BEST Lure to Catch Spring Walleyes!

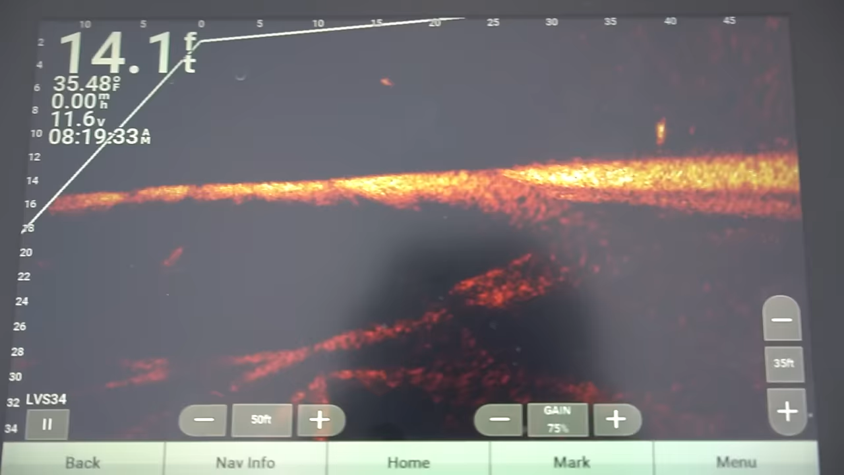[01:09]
On screen: depth 14.1 ft, water 35.48°F
I'm marking some fish kind of search around see what we can find and hopefully catch some fish on hair jigs blade baits and maybe even some plastics today a little different than last time so stick with us stay tuned we're gonna get the lines wet see what we can put in the boat